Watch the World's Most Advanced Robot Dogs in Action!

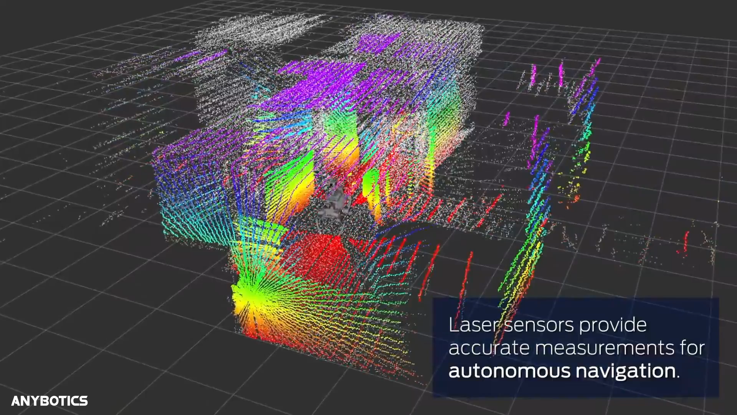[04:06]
ANIMAL can perceive its environment, accurately localize itself, and autonomously plan its navigation path.
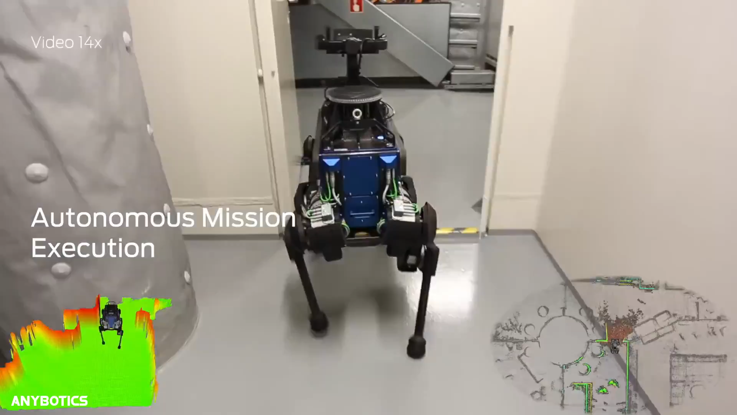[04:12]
This mobile robot dog is revolutionizing industrial inspection by evaluating instruments,